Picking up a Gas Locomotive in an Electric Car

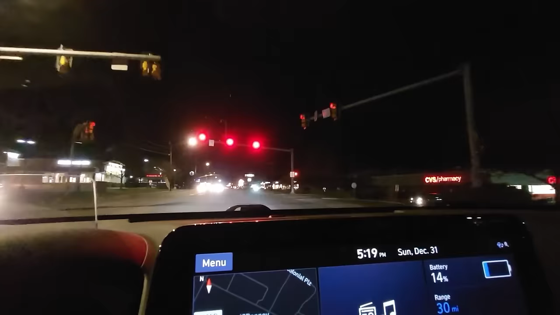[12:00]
Well, let's see how busy this charger is today. I haven't looked at the app, haven't really looked at a map the whole trip, not for navigation anyway.
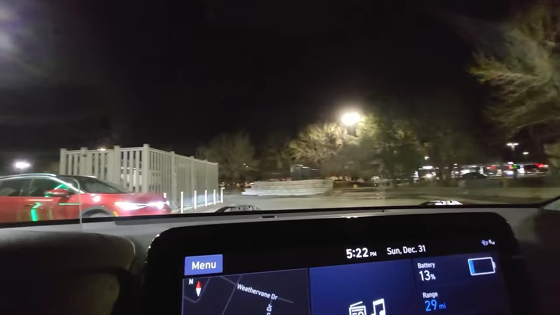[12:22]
These are the middle ones you drive into. So we'll just kind of drive into this one here. There we go.